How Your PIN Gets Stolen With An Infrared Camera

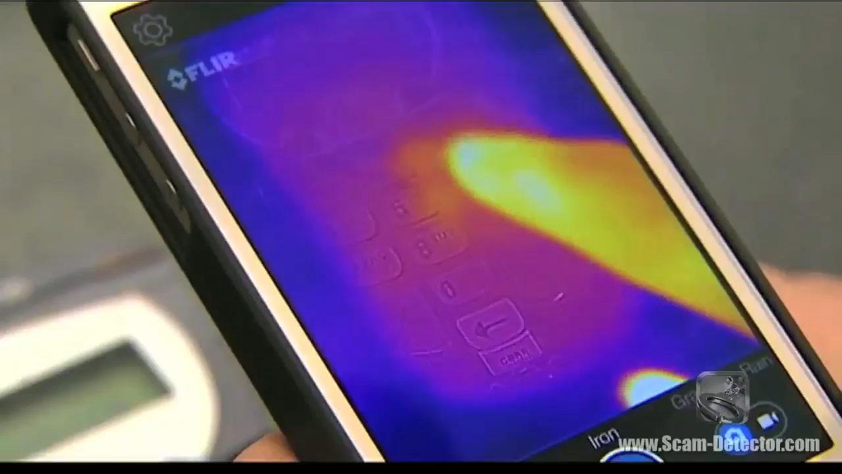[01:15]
This is what I can see on my phone with this new infrared camera.
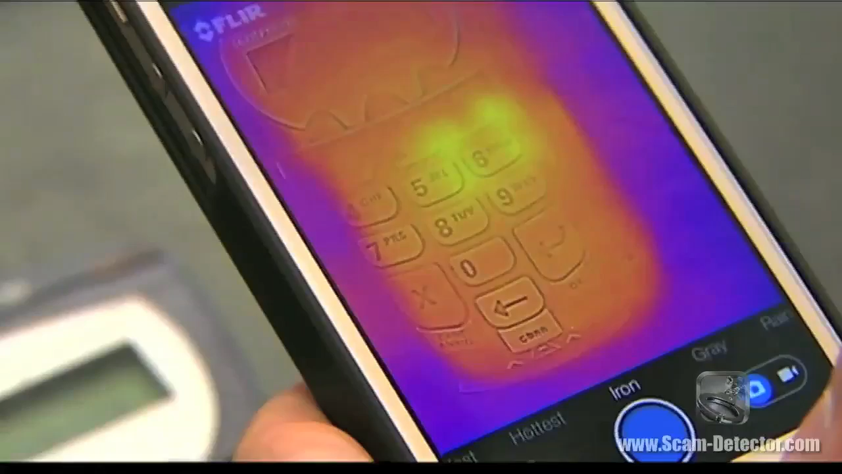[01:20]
So the fingerprint is going to stick around there long enough heat wise for you to walk up after that customer's left.
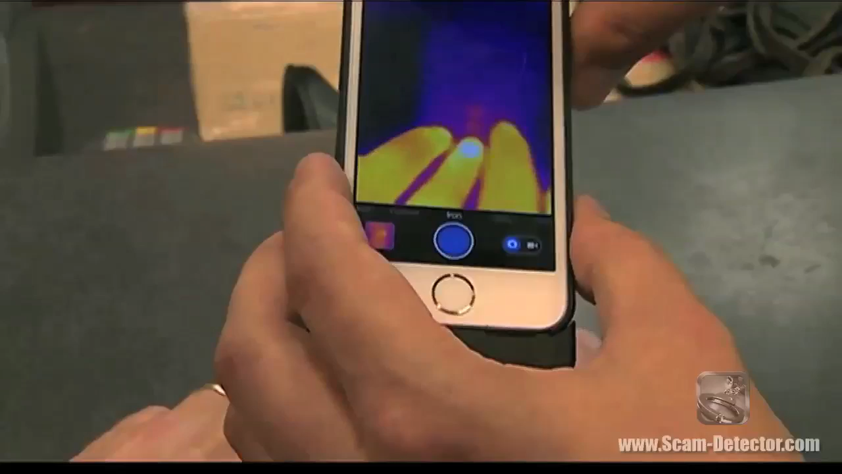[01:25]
For about a minute. For a minute. Yes. And you're able to use this infrared camera to capture people's pin numbers. Exactly.